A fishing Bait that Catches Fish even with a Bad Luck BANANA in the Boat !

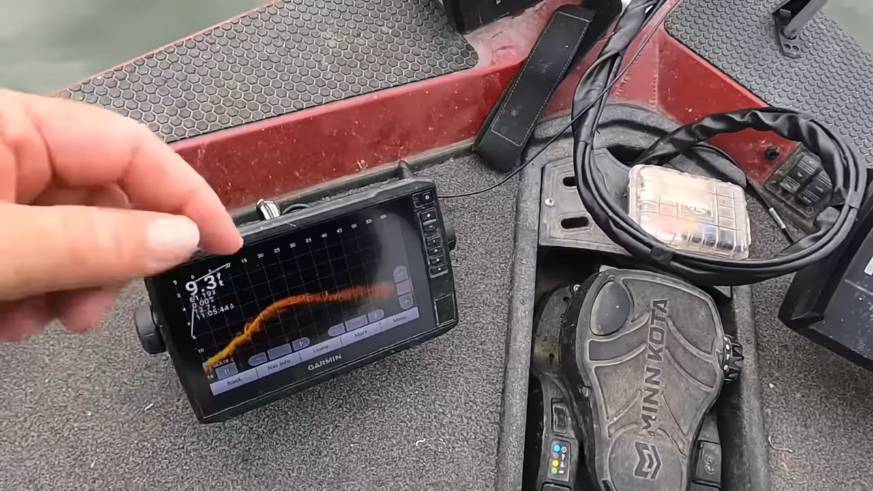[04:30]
And well, see what the temperature is, 61.19. We got a point coming out right here. Big river's out there, and it's just a little cut back in here right here.